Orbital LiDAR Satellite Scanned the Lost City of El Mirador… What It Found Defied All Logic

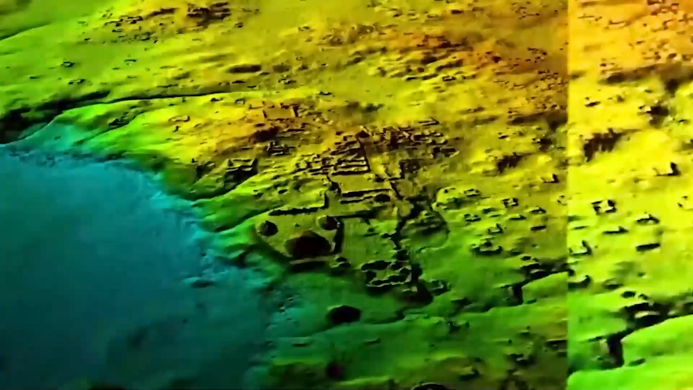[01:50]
That technology is called LIDAR, which stands for Light Detection and Ranging.
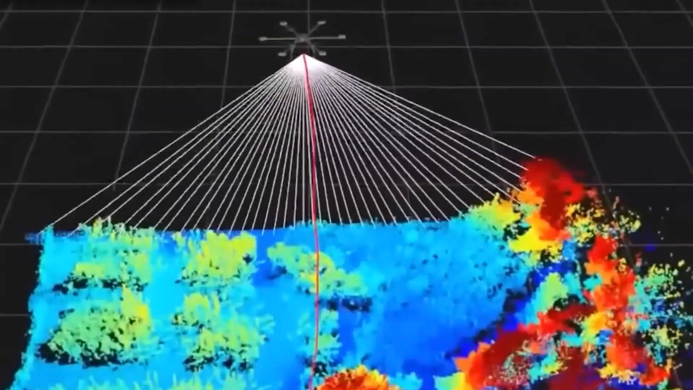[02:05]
These pulses bounce off the first thing they hit,
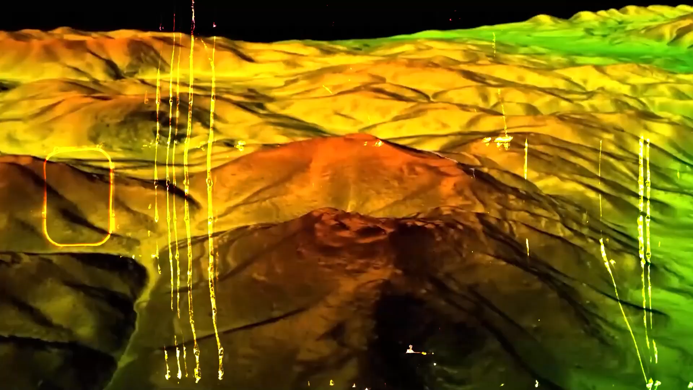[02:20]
computers can create an astonishingly detailed three-dimensional map of the terrain, digitally stripping away the entire jungle canopy.
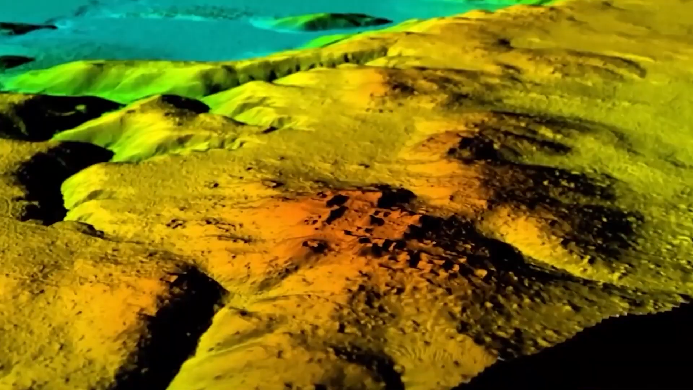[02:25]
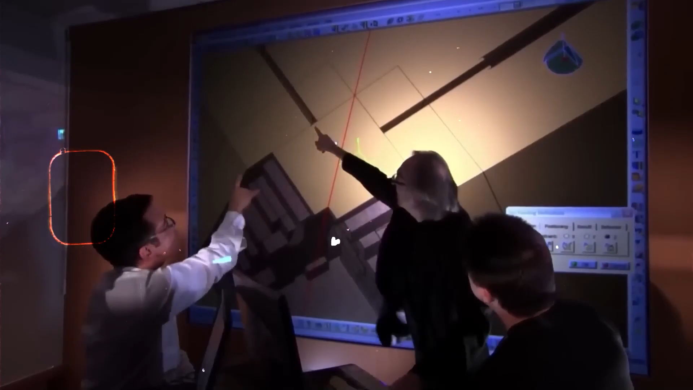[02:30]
When the LIDAR data from the El Mirador scan began to process, the archaeological world was shaken to its core.
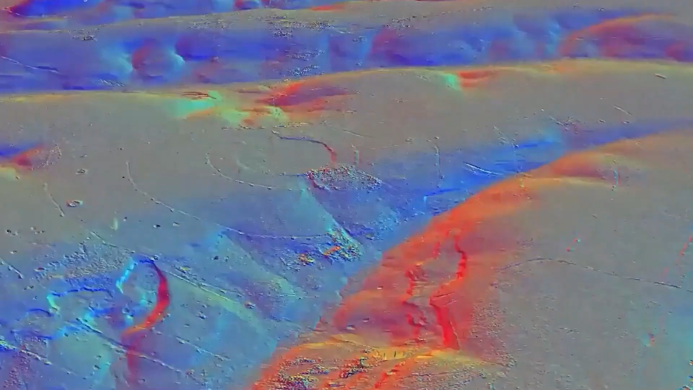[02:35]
The first images that appeared on the screen were not of a few scattered temples.
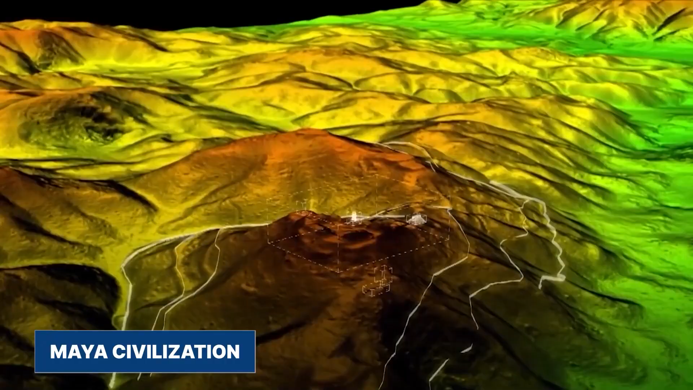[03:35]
The jungle had hidden the cradle of Maya civilization, a society far older and grander than anyone had ever thought possible.
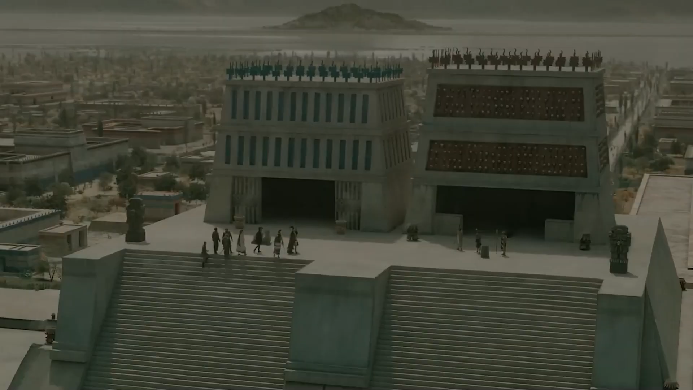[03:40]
But this was only the first shocking revelation. The details held an even bigger surprise. A City of Giants
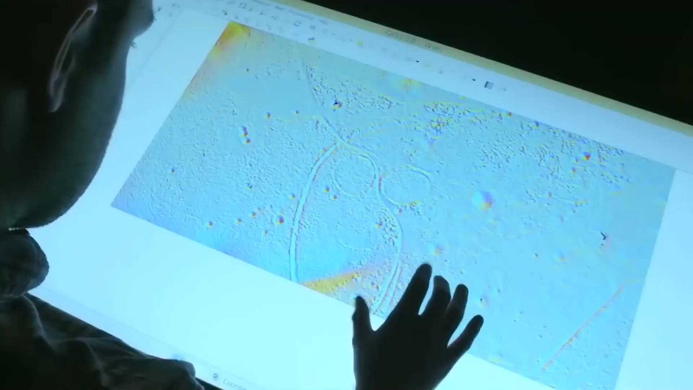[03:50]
As scientists zoomed in on the LiDAR data, the true mind-bending scale of El Mirador began to come into focus.
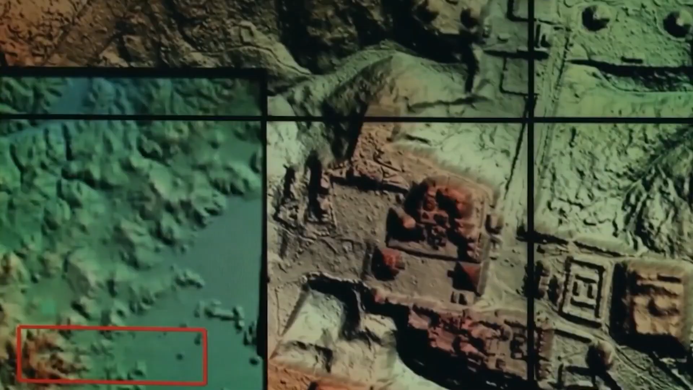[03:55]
The city wasn't just big, it was a place of giants, dominated by structures so massive they challenged the imagination.
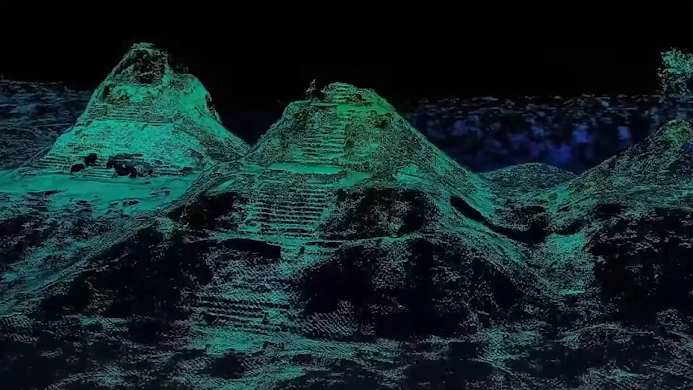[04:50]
This colossal structure was constructed around 300 B.C.
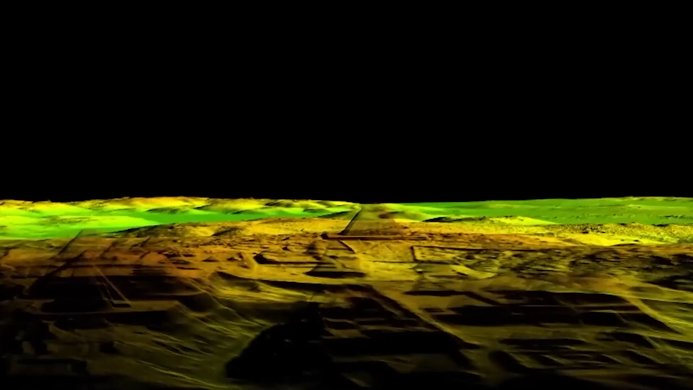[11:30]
LIDAR can see the shape of the ground, but it can't see what's inside the pyramids or under the floors of the palaces.